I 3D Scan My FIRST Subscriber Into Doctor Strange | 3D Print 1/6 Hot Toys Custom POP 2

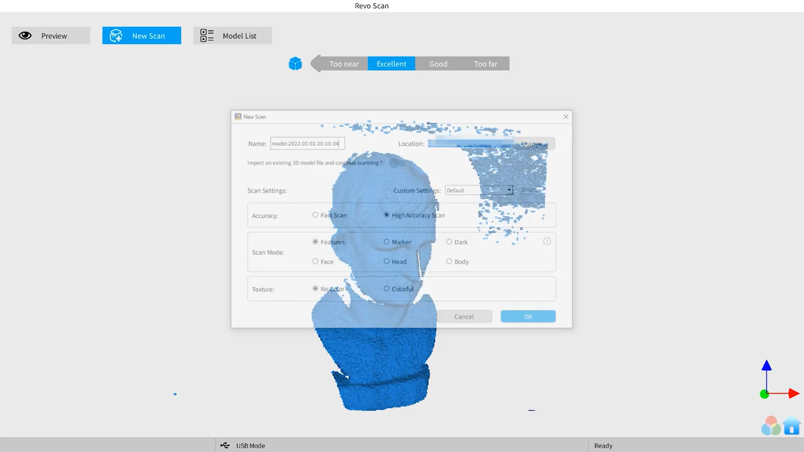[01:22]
using the feature mode for objects with easily identifiable, well,
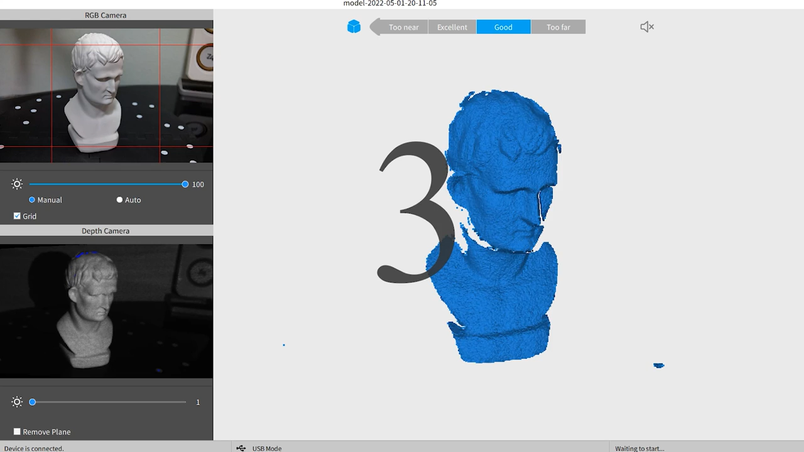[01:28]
features Position the scanner, turn on the turntable and start scan
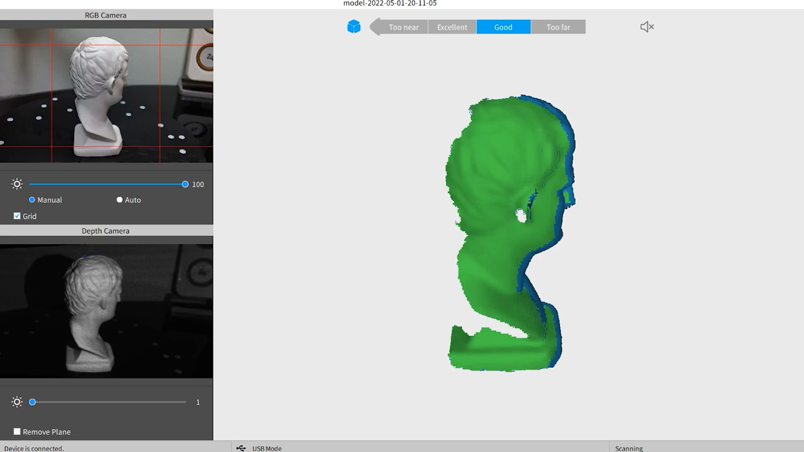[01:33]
Once everything is captured once, pause and flip the object over And the scanner will detect the
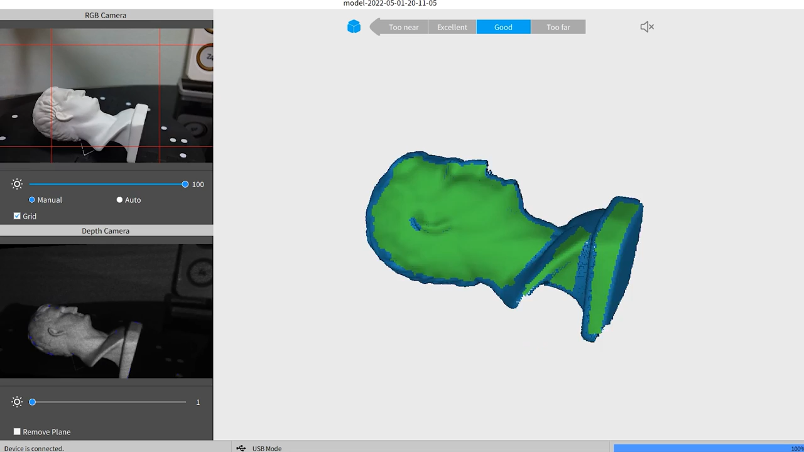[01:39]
change in position and continue capturing the rest After fusing the cloud point and meshing it,
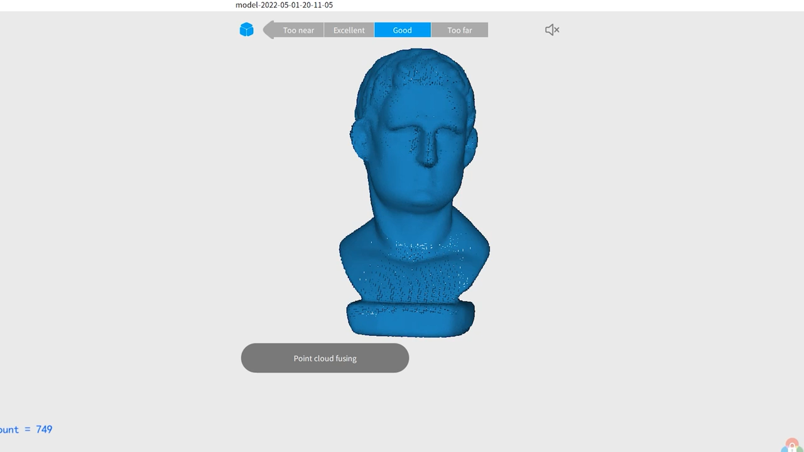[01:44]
this is what I got Pretty good, yeah? This test scan is not just to let you familiarise the whole process But also to help you
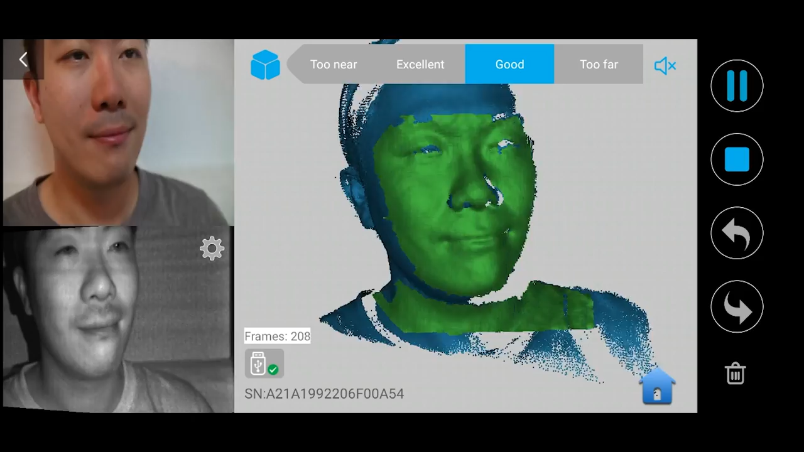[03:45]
I just had to go around his head once And this is what I got Looking at it,
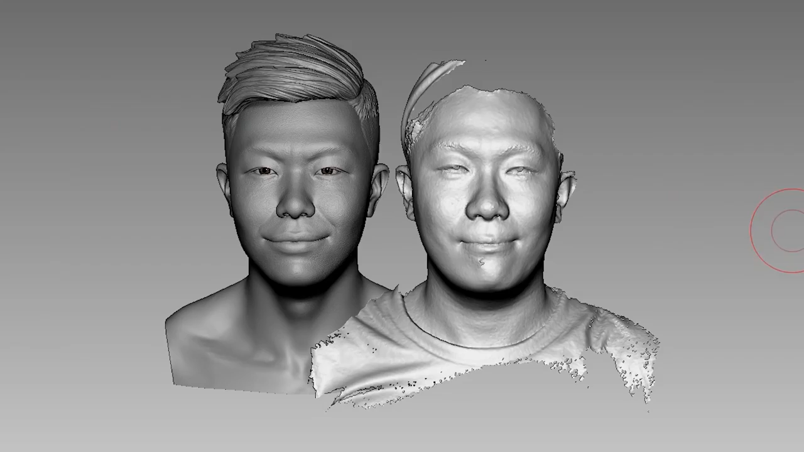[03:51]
beside the 3D model that I sculpted of him I am so pissed Just a few
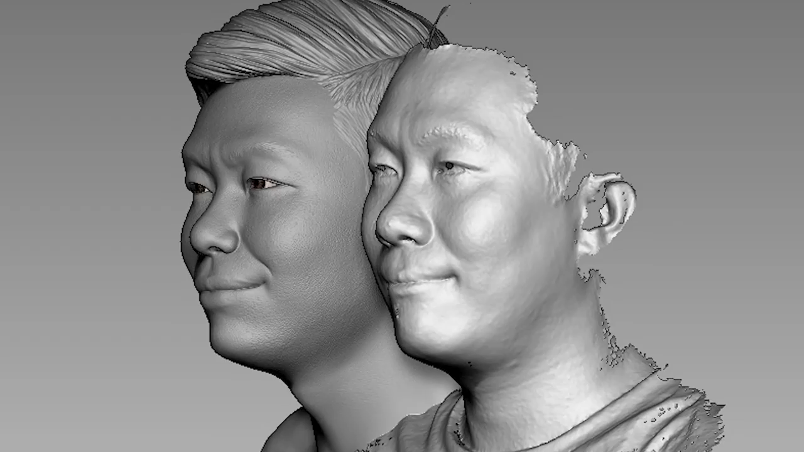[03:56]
seconds of moving a scanner around his face And you can achieve such a great likeness Do you know how long I spent to sculpt this?
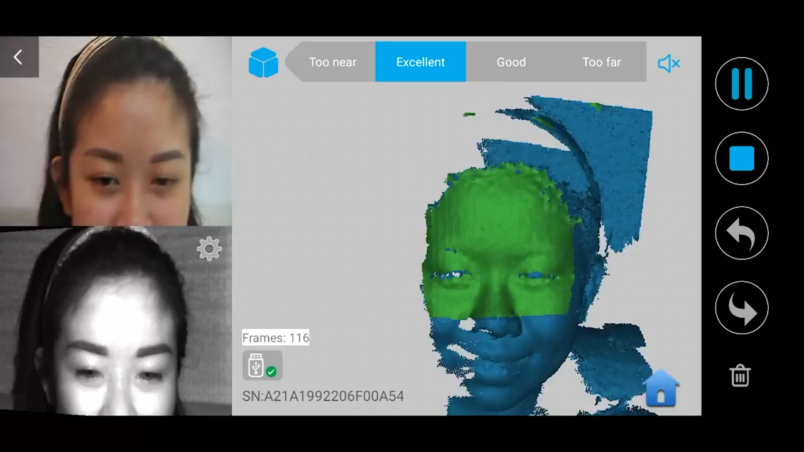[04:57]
But with this scanner Just one scan and the overall shape is captured I still can't get over how much time this is going to save me Basically,
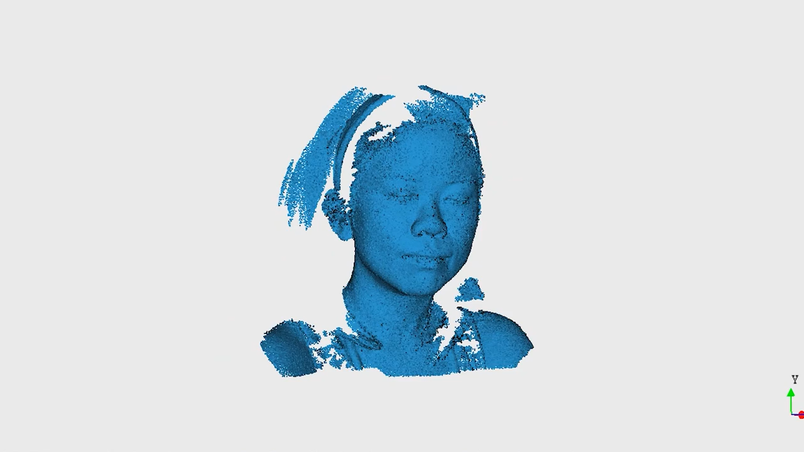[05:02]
what I did after I scanned I exported it to another
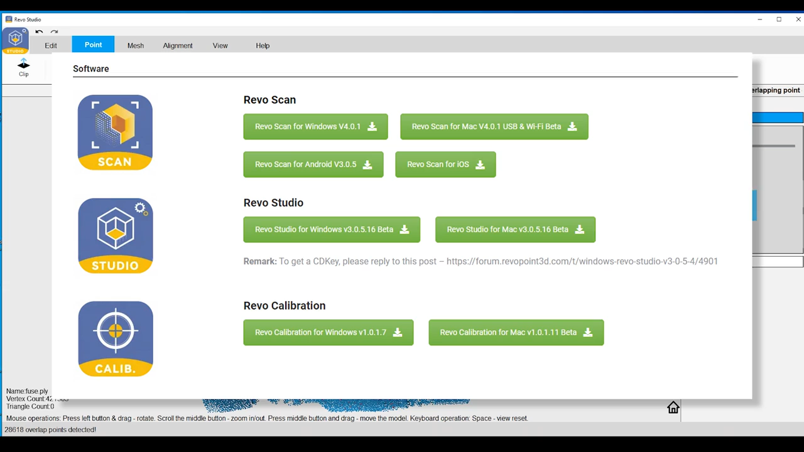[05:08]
software called Rebel Studio To do some processing Remove the overlapping points
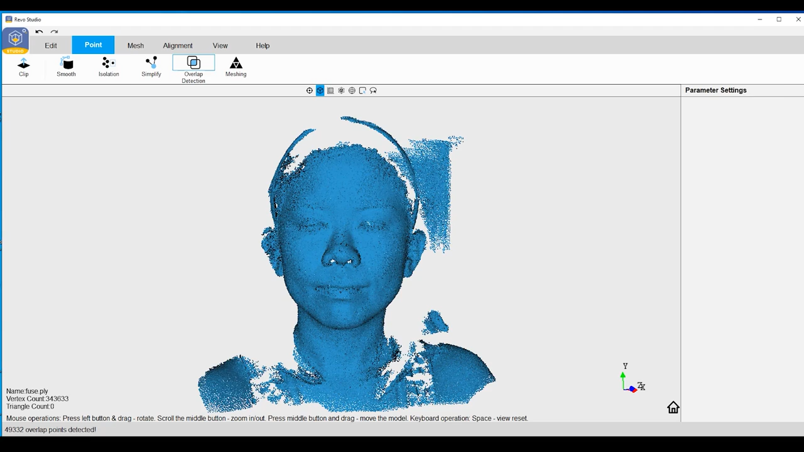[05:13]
Remove some isolated points Smooth it And this is what I got I think the eyes
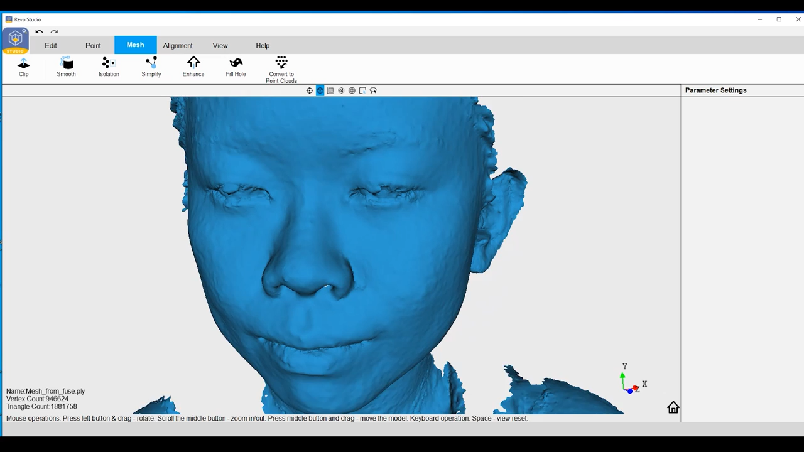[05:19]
ran into some issues because of her eyelashes So I went back to remove some rope points near
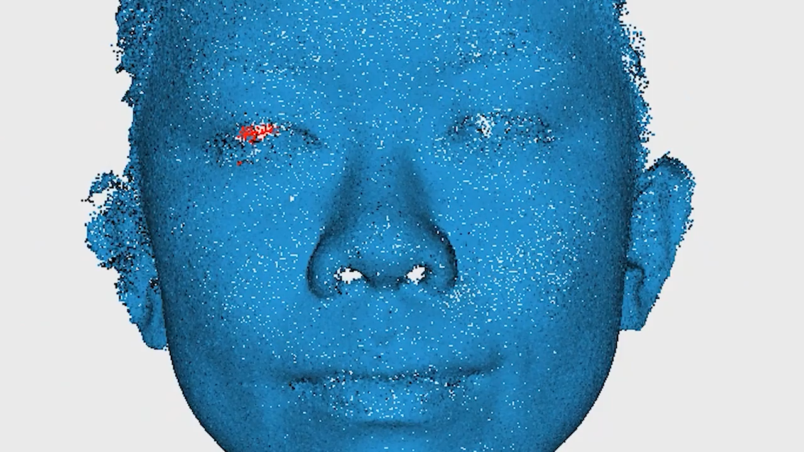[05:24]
the eyes So that the mesh will look cleaner Comparing the scan with my own sculpt
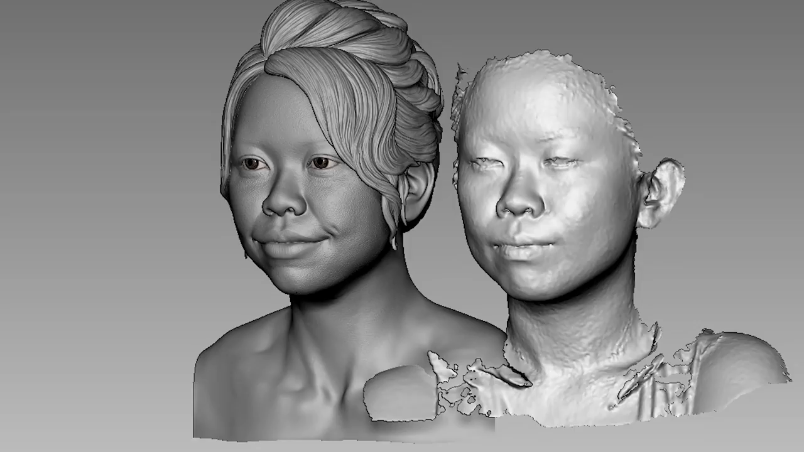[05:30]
I was definitely far off As you can see,
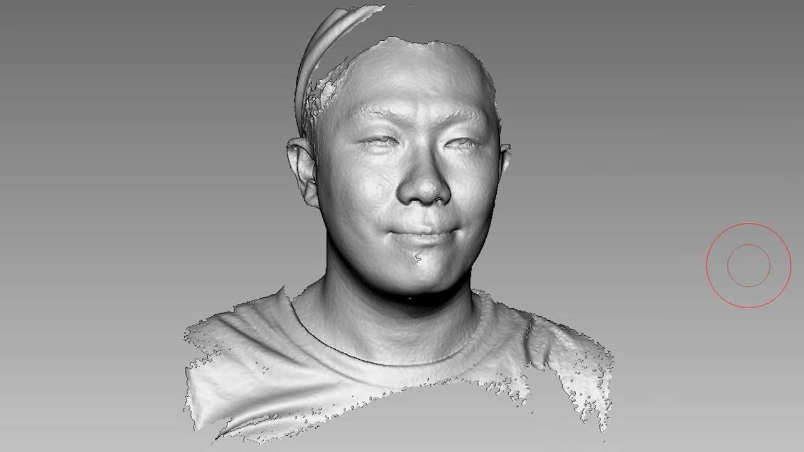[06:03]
accurate the face is I am just speechless All we need to do now is to fix the eyelid And
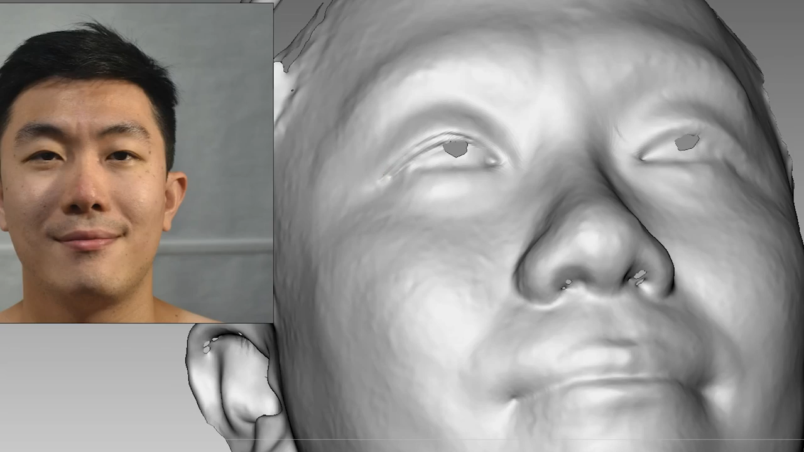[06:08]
take out the eye socket And we can insert the eyeballs Good thing I have so many reference photos
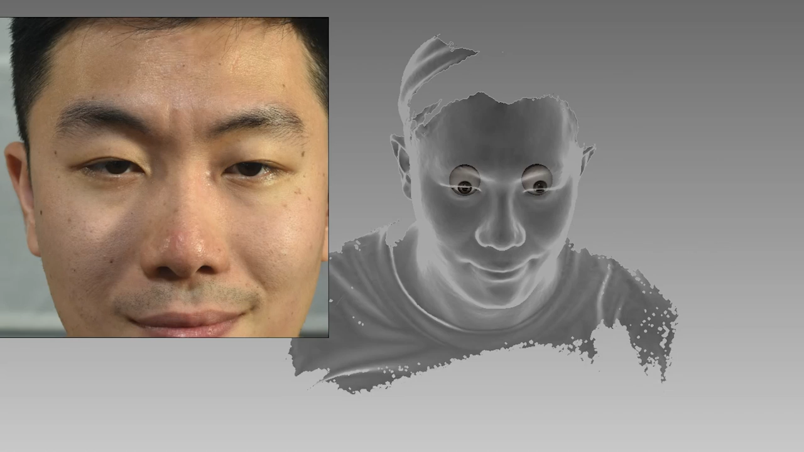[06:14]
of his face To help me determine the position of his eyeballs There we go